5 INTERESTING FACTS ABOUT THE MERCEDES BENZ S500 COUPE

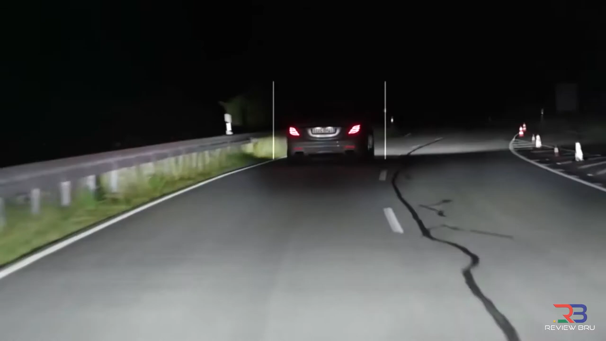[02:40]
Replacing this battery of bulbs is an incredible array of approximately 500 LED lights.
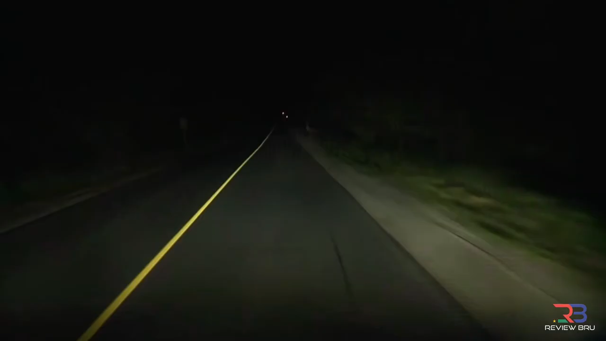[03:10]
Information converts into a series of mathematical algorithms used to trigger flashing lights that scare the animal away.
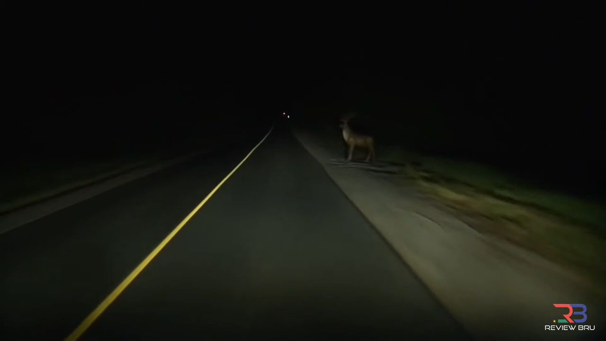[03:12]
Images of the animals can also be seen in the instrument cluster,